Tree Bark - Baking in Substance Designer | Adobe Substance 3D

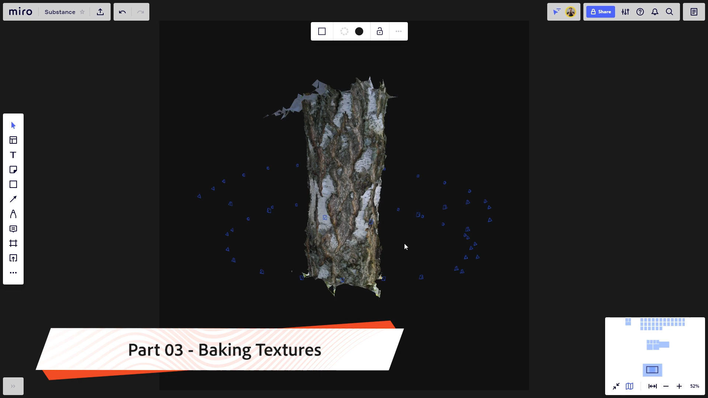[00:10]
What we're going to do in this part of the tutorial is that we're going to take a photogrammetry scan of a tree bark, like the one you're seeing right here on your screen, and we're going to bake the textures using Substance Designer, effectively creating base channels for our material creation. In the next two videos, I will go through two methods of finalizing the tileable material. First, we're going to move the textures to Substance Alchemist, where we're going to polish them in a similar way as we did in Chapter 1. Second method will showcase a similar process, but using Substance Painter.